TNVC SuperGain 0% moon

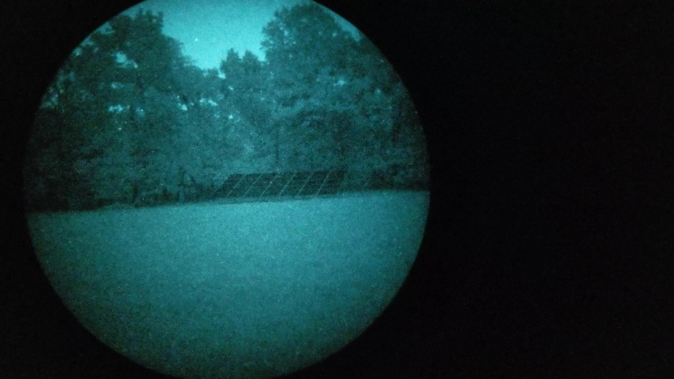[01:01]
This is installed in some binoculars, so it's auto gain. And I'm using the same Samsung S8 that I used to film the other tube. I'm trying to catch the same footage that I did on that video as well, so that you can kind of go back and watch the other one and compare.
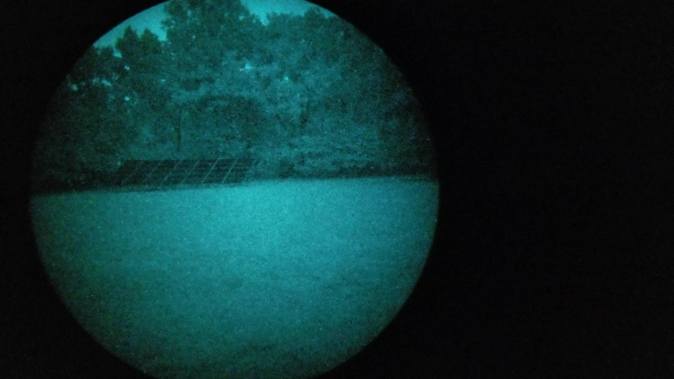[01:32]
I don't find these super gain tubes too noisy at night at all. That was my big concern is, what if it gets dark, am I just going to be looking at a big snowstorm?
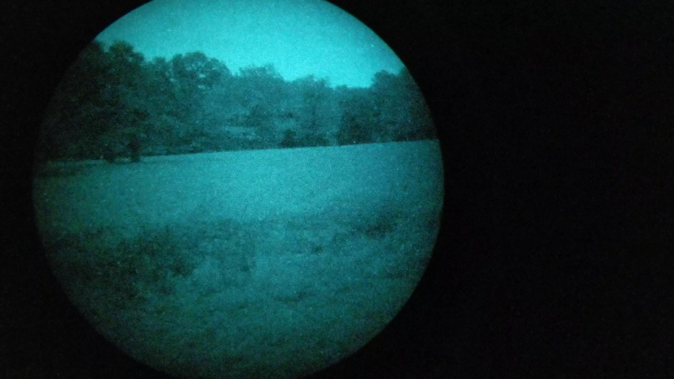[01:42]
And that has not proven to be the case. We've got some stars out.
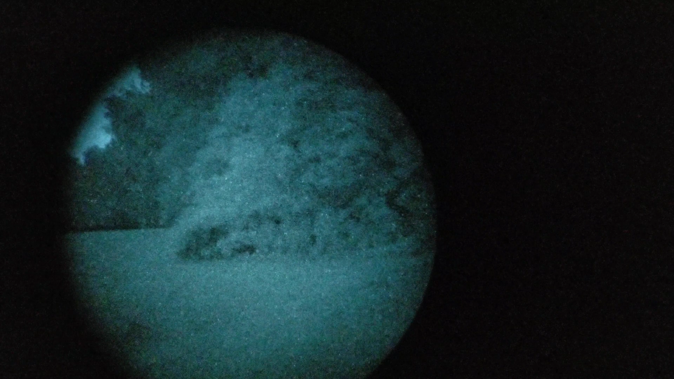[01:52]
Now, my driveway was kind of difficult to see on the other video,
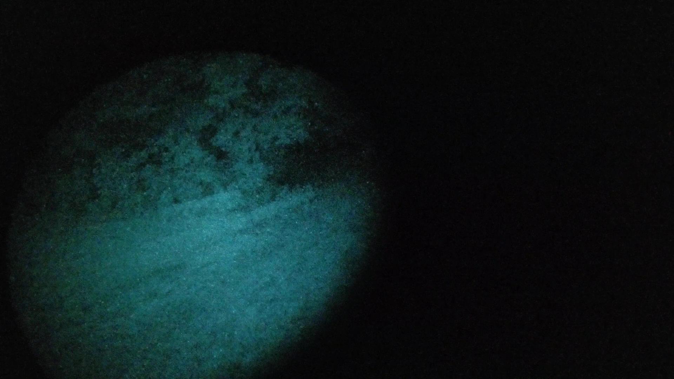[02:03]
so we're going to recreate that and see what looking up that driveway with a super gain tube looks like.
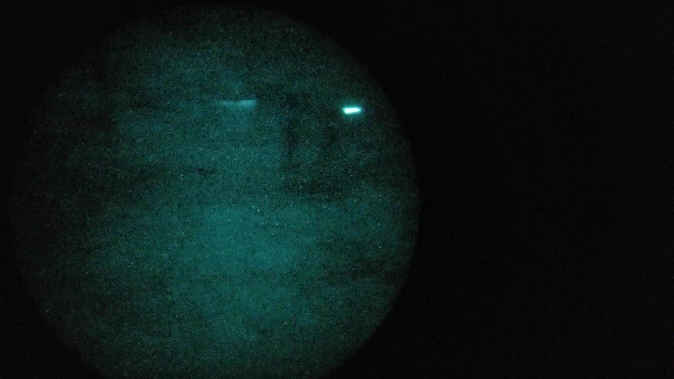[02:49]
Yeah, that's doing, in my opinion,
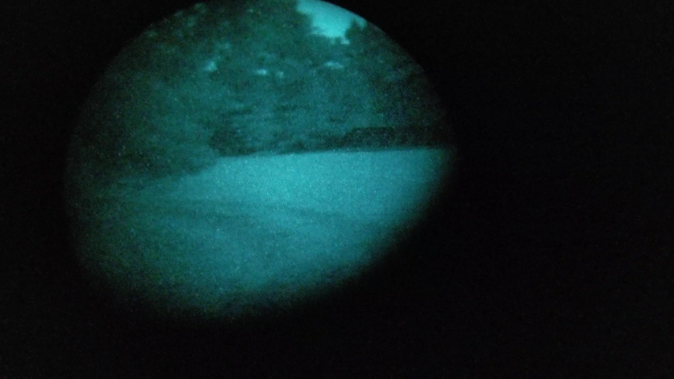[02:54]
this super gain tube is definitely providing better input from what I remember versus the other one I had.
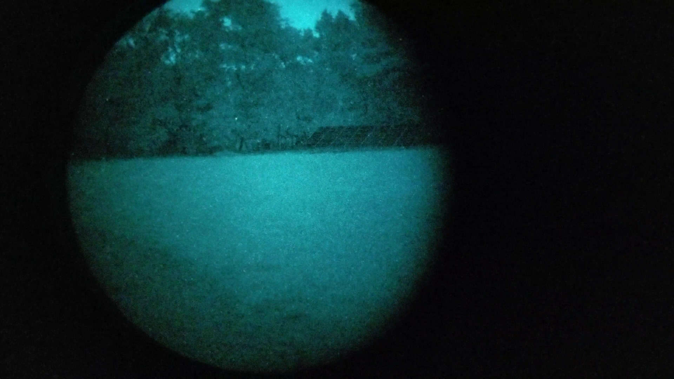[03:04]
The non-super gain, L3 filmless. Again, I'm trying to mimic the experience we had with that other tube.
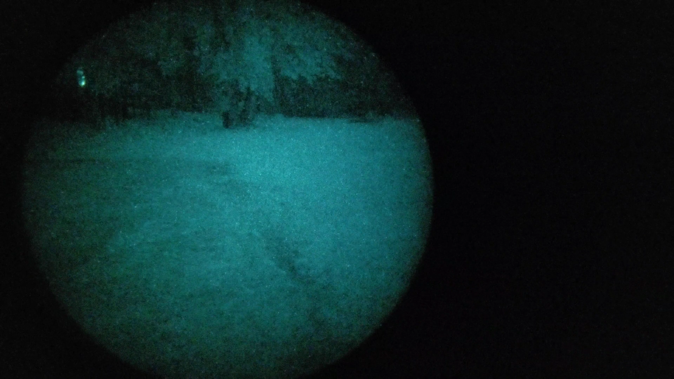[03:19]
As far as our, what we're looking at. Probably got a little more light on inside the house.
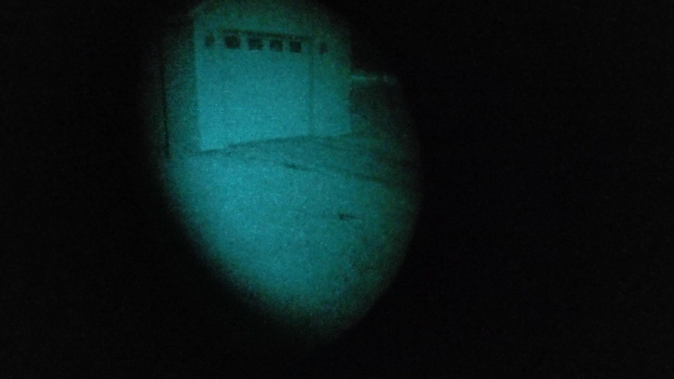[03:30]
That's my fault. But that's not affecting what's under heavy canopy here.
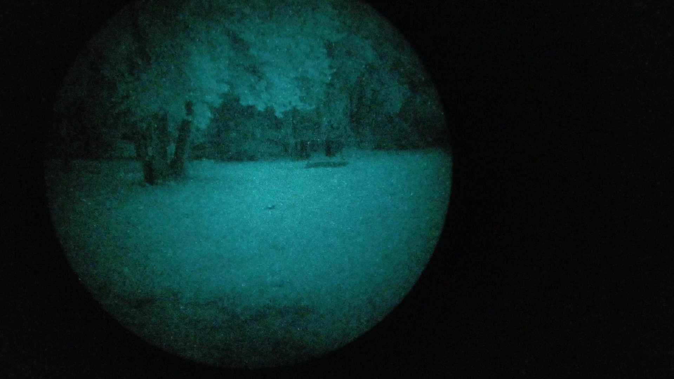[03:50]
You can see the chicken coop over there and my fire ring. Make out the gazebo to the left of my solar panels.
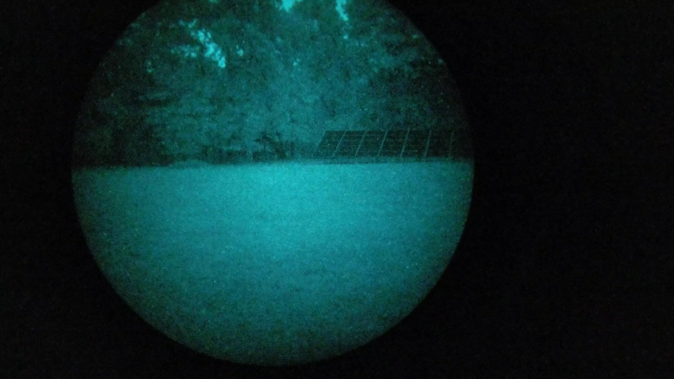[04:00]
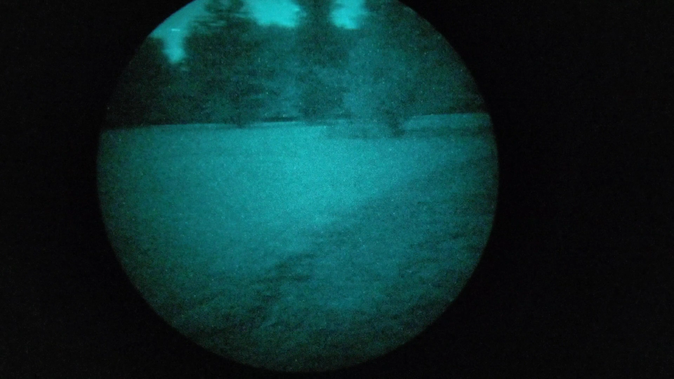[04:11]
Like I say, in my opinion,
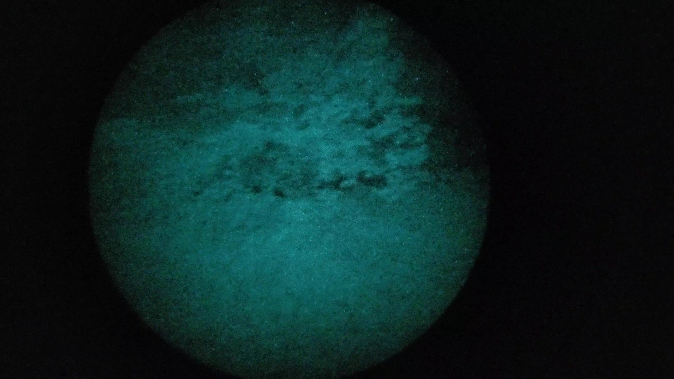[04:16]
I was looking under canopy. In my opinion, this is resolving better in the dark, dark, as I call it, than